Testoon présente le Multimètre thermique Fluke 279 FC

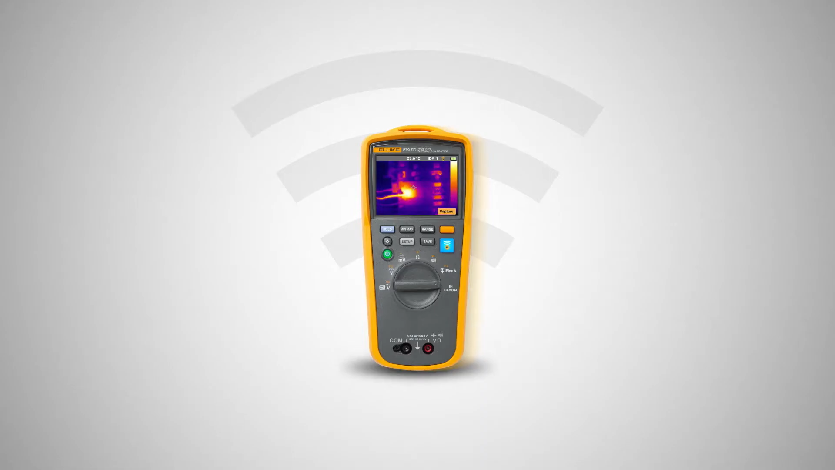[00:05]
Votre perception des multimètres numériques est sur le point de changer.
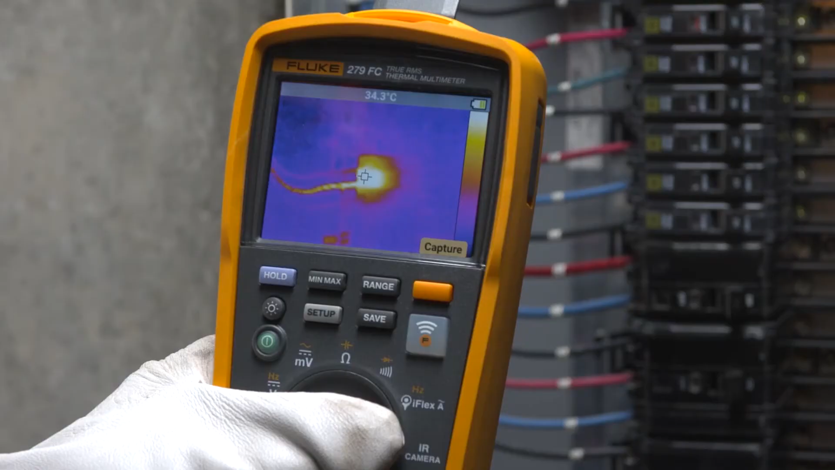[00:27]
On screen: spot 34.3°C
Observez la carte thermique sur l'écran LCD couleur 3,5 pouces pour identifier les points chauds avant d'effectuer toute réparation.
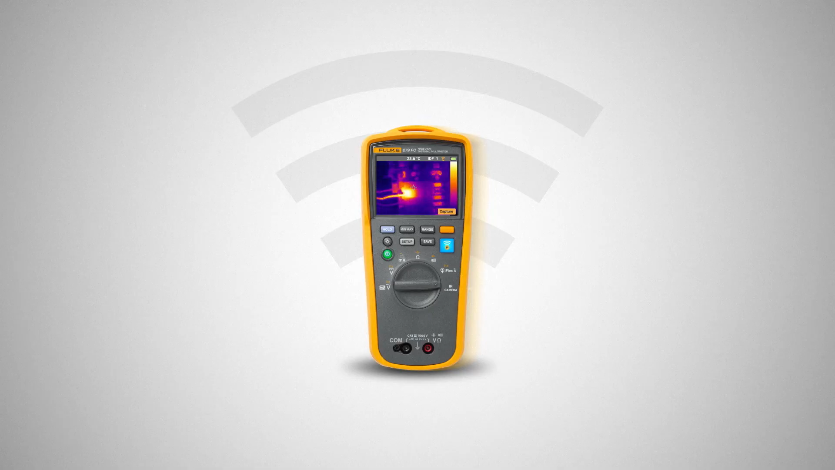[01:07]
Le multimètre thermique Fluke 279 FC change la perception que vous avez des multimètres numériques.